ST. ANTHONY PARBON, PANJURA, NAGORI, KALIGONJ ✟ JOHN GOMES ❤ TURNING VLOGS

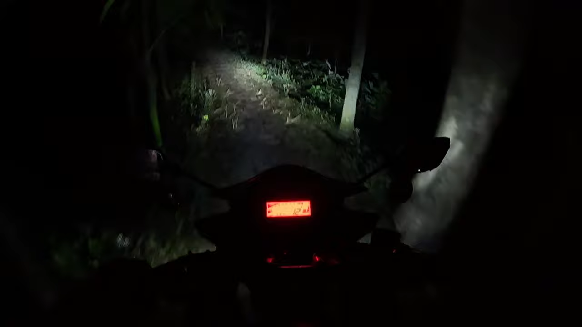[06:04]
এদিকে কিন্তু বেশ কুয়াশা পড়তেছে এখন, সো বাইক খুব সাবধানে চালাইতেই হবে, কারণ এখানে স্কিড করার একটা সম্ভাবনা আছে। তো যেহেতু দেরি করে বেরোইছি, তো বেরোনোর সময় একটু আলাপ করতেছিলাম আমরা,
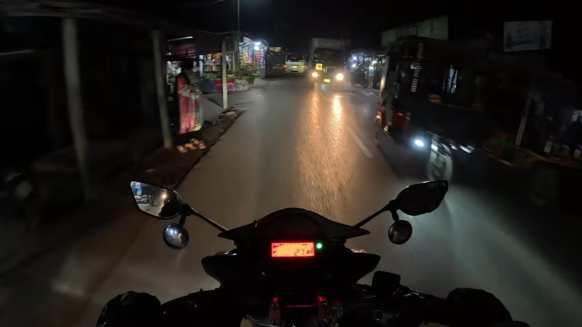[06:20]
যাওয়ার সময় কি পাঞ্জুরা চার্চের ভেতরটা একটু ডু মারব কি না, এরকম অভিজ্ঞতা কখনো হয়নি, কখনো এরকম ইচ্ছা হয়ও নাই, জাগেও নাই ভেতর থেকে যে আসলে যাব, আজকে ইচ্ছা করতেছে।